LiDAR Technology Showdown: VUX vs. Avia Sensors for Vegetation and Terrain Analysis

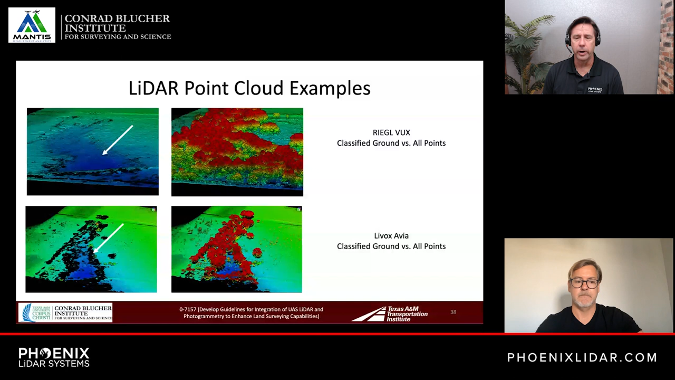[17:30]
noisy if i was able to show you i can show you the fuzziness and the difference in the clouds which is what really that surface roughness example i showed is basically quantifying you know you're talking when you're talking about that uh mike are you talking about the uh the relative accuracy of the cloud and how the
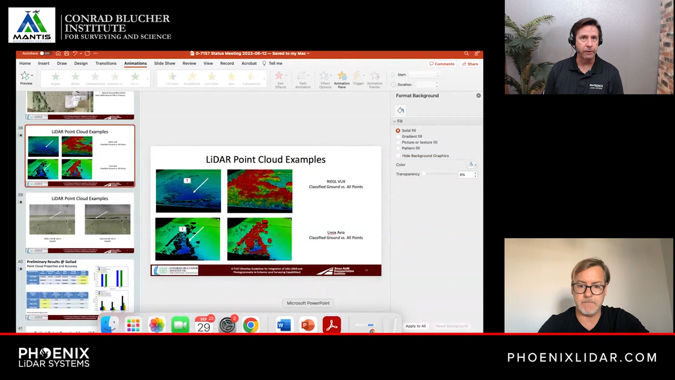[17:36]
fuzz so to speak are you also talking about artifacts that kind of show up in the air so
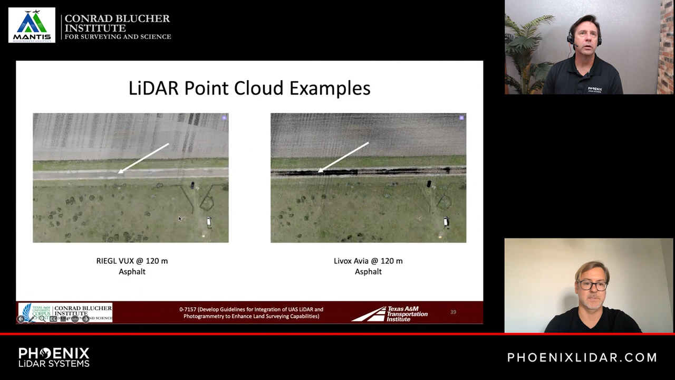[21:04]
which is a more miniaturized sensor um but in the reflectivity dropout due to that altitude so to fix it we got we have to fly lower right relative locks so yeah so that's efficiency right as you mentioned earlier and of course if regulations or you have a waiver to even fly higher um then you get even more bang for your buck with something like like the bucks so if somebody has watched this how would they get in touch with you and how would